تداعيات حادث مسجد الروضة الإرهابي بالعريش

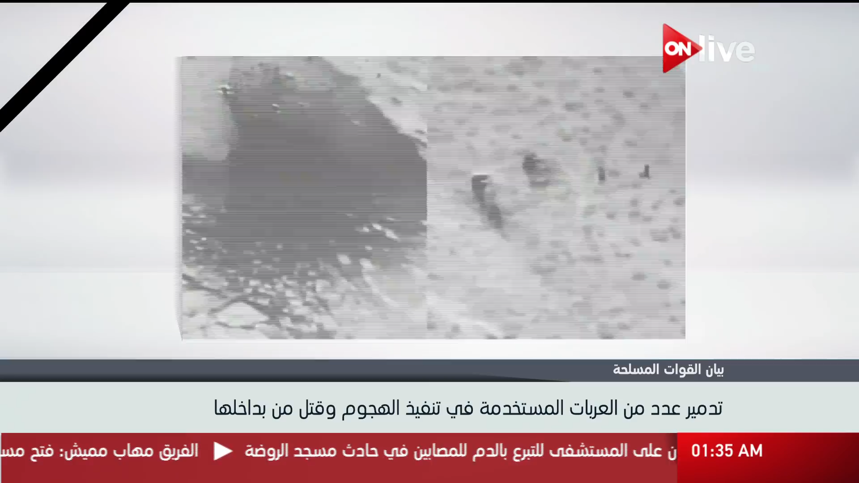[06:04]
الإرهابية، قامت القوات الجوية باكتشاف وتدمير عدد من العربات المنفذة للهجوم الإرهابي الغاشم وقتل من بداخلهم وقتل من
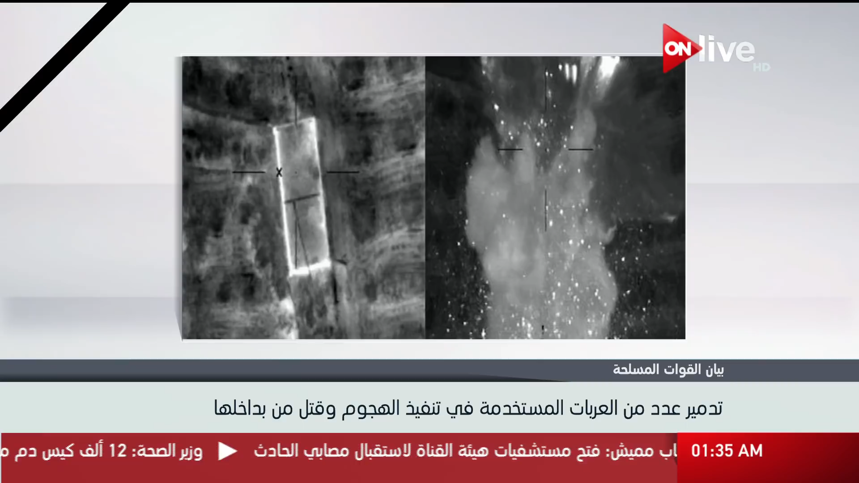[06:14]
بداخلهم في محيط منطقة الحدث، فضلا عن استهداف عدد من البؤر الإرهابية التي تحتوي على أسلحة وذخيرة خاصة بالعناصر التكفيرية. وتواصل قوات إنفاذ القانون بشمال سيناء بالتعاون مع القوات الجوية تمشيط البؤر الإرهابية والبحث عن باقي العناصر التكفيرية للقضاء عليهم. وتنعى القوات المسلحة ببالغ الحزن والأسى شهداء الوطن الأبرار وتتقدم بخالص التعازي لأسر الشهداء.